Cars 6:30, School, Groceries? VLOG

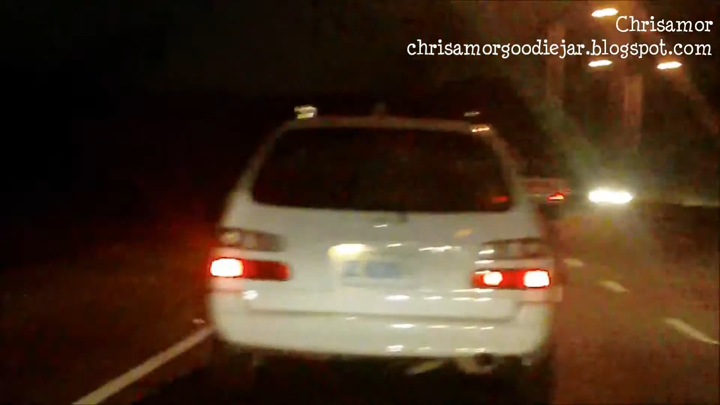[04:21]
Look. Hehehe. Hehehe. Hehehe. Hehehe. He's putting everybody crazy at me. Before, the other car next to this one was, am you 630?
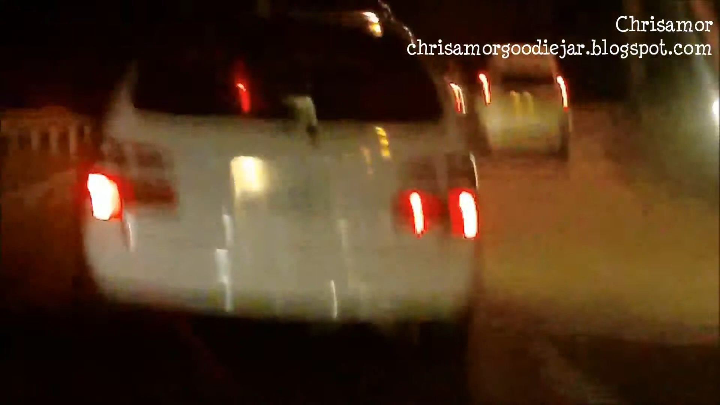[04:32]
So, who's going to put the one? That's funny. Hehehe. Get it? 630. 630. 630. Anyway. The car is 630. I'm putting you in there. That's strange. Oh, gosh. It's so dark. I don't have a long way for it. I know someone's kind of kidding me. I just want to say that you're home. No one can see that it's dark.